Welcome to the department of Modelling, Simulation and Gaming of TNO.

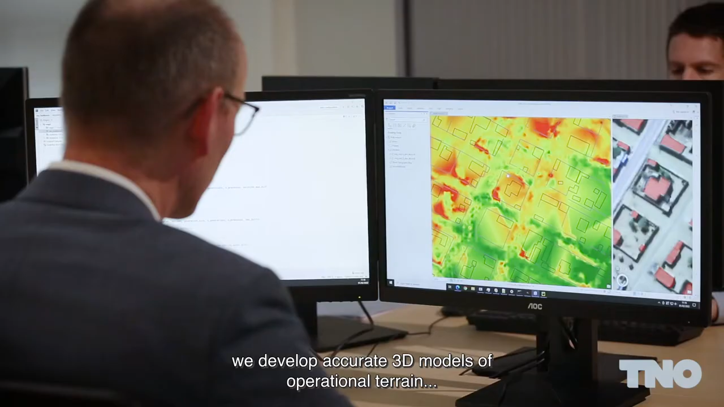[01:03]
Using image processing technology, we develop accurate 3D models of operational terrain to improve training realism,